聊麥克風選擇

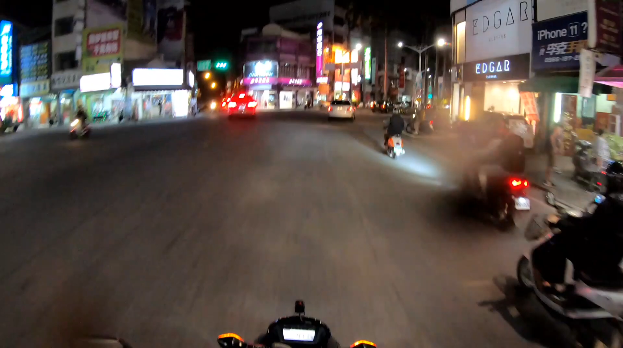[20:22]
那個我所謂這種開法啊哪天一定會出事啊他剛直接過來然後要到左邊巷子他也不看這個主線道有沒有車然後剛在機車的這邊要應急進來機車道這種開法總有一定會出事